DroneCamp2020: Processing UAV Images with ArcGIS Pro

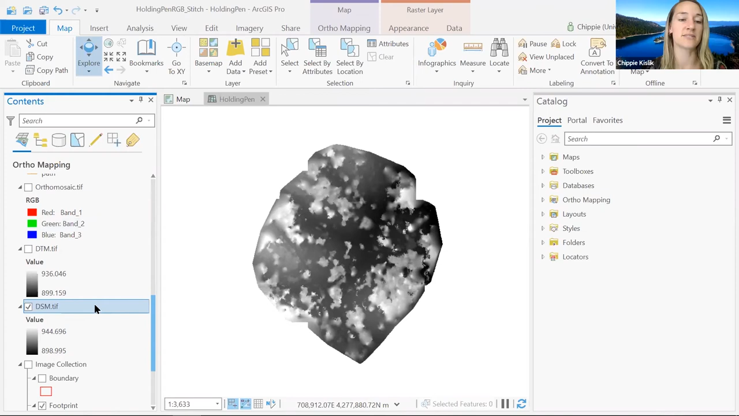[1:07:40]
So you're going to right click that, go up to symbology and that should open up the symbology tab. This might be kind of familiar to you who've used ArcGIS Desktop or ArcGIS Pro. So here we're going to go to color scheme and we're going to click this little arrow. You should get a big drop down menu. And we're just going to scroll down. I like to use this one called elevation number one, and it looks like this.
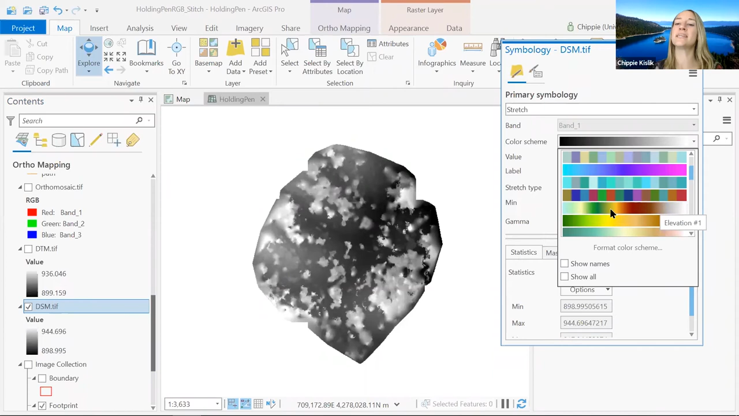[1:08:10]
If you hover over it, you should see the name of it pop up. Feel free to use whatever your heart desires.
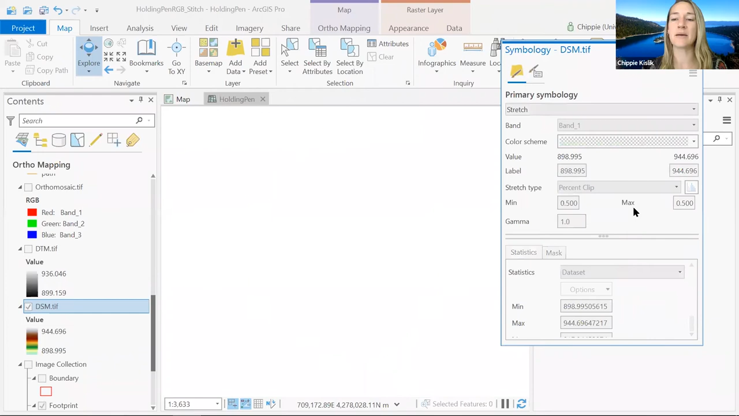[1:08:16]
But for this example, we're going to use elevation one. And hopefully that worked for everybody. I'll wait just a second for people to catch up. Now we're just going to do the exact same thing with our DTM file.
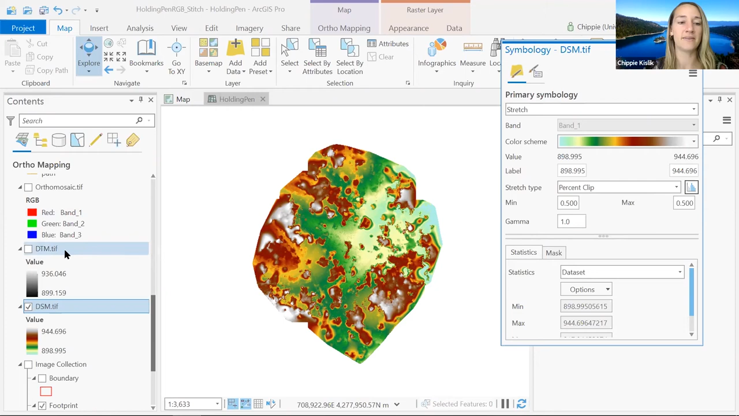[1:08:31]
So here we are. We're just going to highlight it here. We're going to click it on in the contents pane on the left. And if your symbology is gone, you just right click, go to symbology. And then in color scheme, we're just going to do the exact same thing. So just drop down,
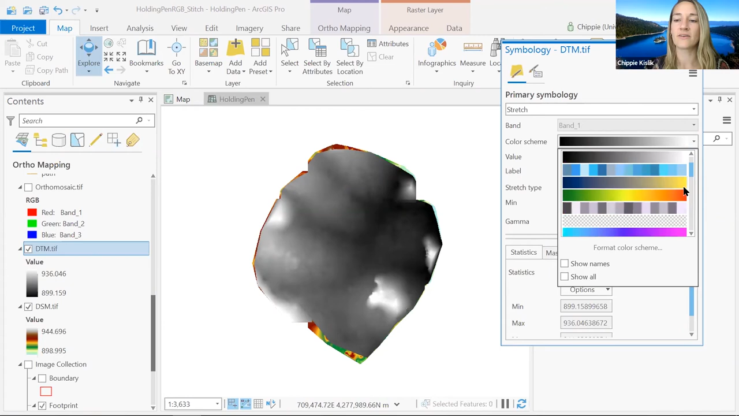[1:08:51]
scroll down until you see some of these elevation layers, elevation 10, elevation 11. So up here is elevation one. I'm just going to click that and it automatically changes for me. And now I'm going to exit out of symbology. And now here's a little red question mark in the exercise guide. What do you all think is the difference between our digital surface model and our digital terrain model? You might notice that there's quite a bit of difference. So here you can see the values.
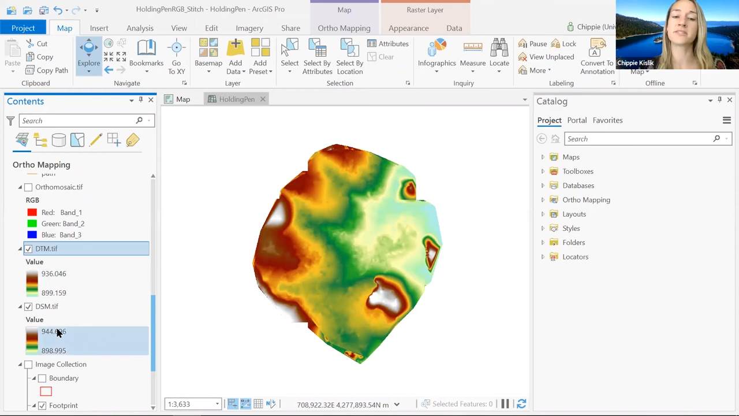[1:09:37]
It looks like their base value, the minimum is fairly similar, but their maximum is off a little bit. So the terrain model has a lower maximum than the surface model. And when you look at the surface model, you actually see that it has these higher values and kind of more pronounced regions. So the surface model is just showing you everything that's above grounds, your trees, your buildings, your objects,
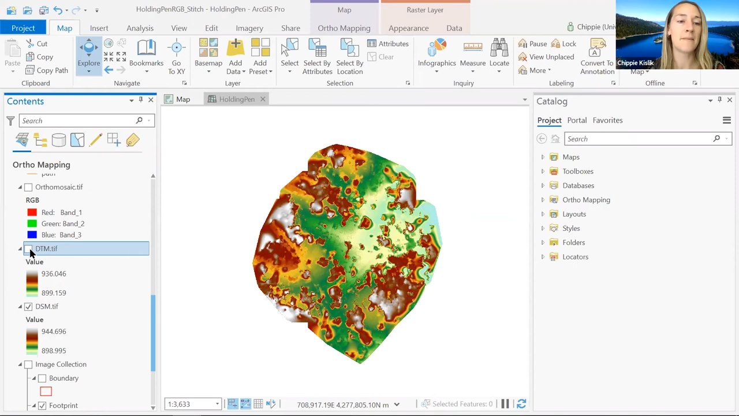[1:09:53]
whereas the terrain model is just that bare ground layer. So hopefully that makes sense. Feel free to read into that a little bit more.
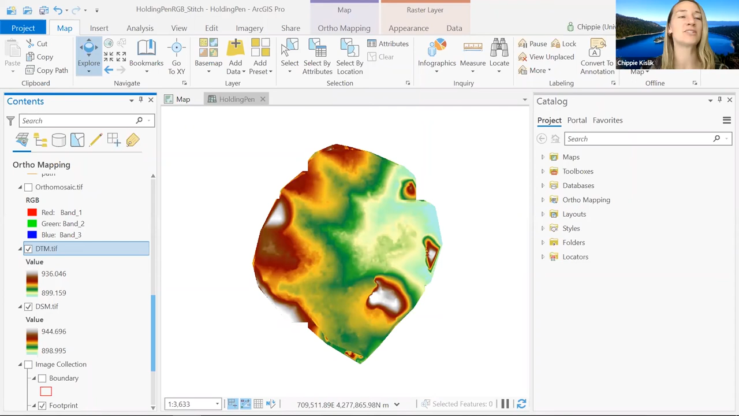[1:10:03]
There's some good documentation on the ArcJS Pro website. But we also want to see our orthomosaic layer. So here it is.
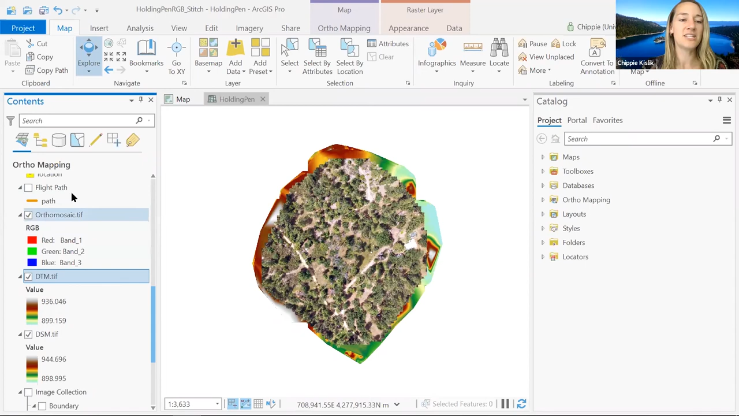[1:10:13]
In your contents pane, just click that on using this check mark. And now we're just going to explore this layer a little bit. We want to zoom in. So let's take this little area. We can just zoom in with our mouse.
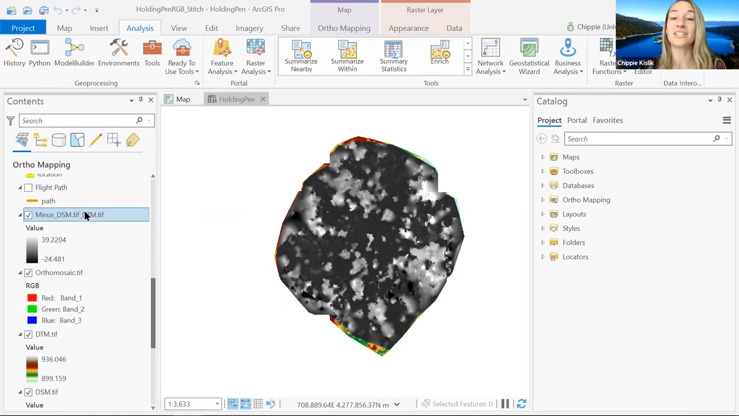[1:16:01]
But we want to be able to make a little bit more visual sense out of this canopy height model. So we're going to change the symbology. And we know how to do that now. So you right click in your contents, go to symbology.
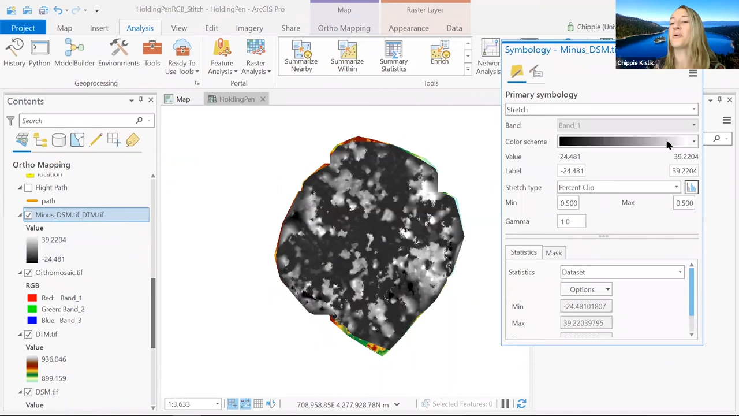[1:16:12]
And now we're just going to go back to elevation one in the color scheme. So we're probably fairly familiar with that. Looks like we found elevation one.
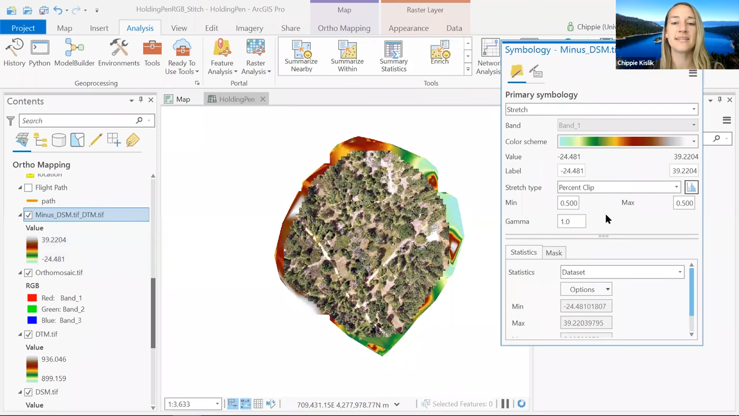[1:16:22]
So it looks like our really high values are in white. And then the lowest values are even the negative values. Looks like they're in the pockets. I wouldn't really count those as accurate values for this case. So disregard these negative values. But look at the highest values, the ones in white. It's still a little bit hard to see this elevation profile. So we're just going to use something called the hill shade to really boost that effect.